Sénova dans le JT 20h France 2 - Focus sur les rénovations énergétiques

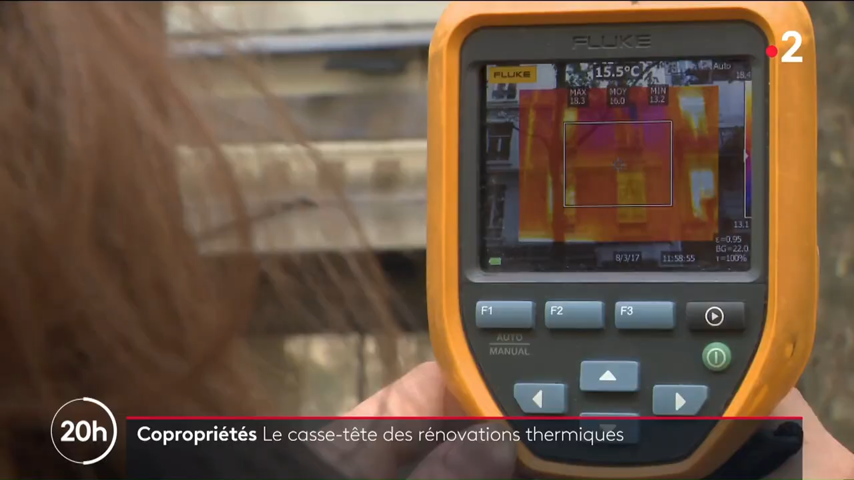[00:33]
On screen: spot 15.5°C
Vous voyez, il y a une petite ligne jaune au niveau des planchers à chaque étage.